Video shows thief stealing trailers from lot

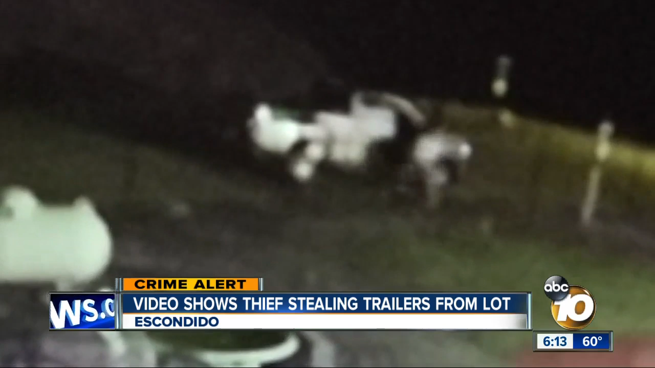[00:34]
Whatever he retrieves, he uses it to cut a hole in the fence. Once that happens, he backs his truck through the hole and onto the property. So this is where one of the trailers was parked.